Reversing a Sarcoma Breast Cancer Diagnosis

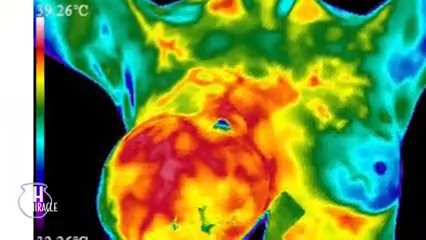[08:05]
And I had visually seen, you know, what the cancer looked like in my breast.
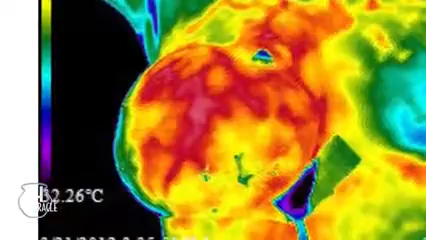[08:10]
And then. So you saw the size of the tumors. I saw the size. You saw the inflammation that was also expressed. Yes. And I saw the inflammation of the tumors. I saw the inflammation in my lymph nodes.
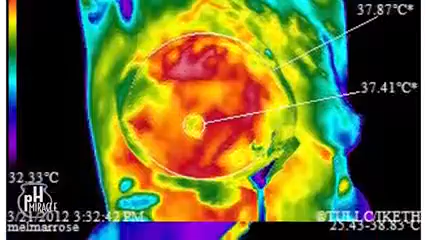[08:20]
And after every week I was here, for five weeks, I could see the changes in thermography. I could see the tumors changing.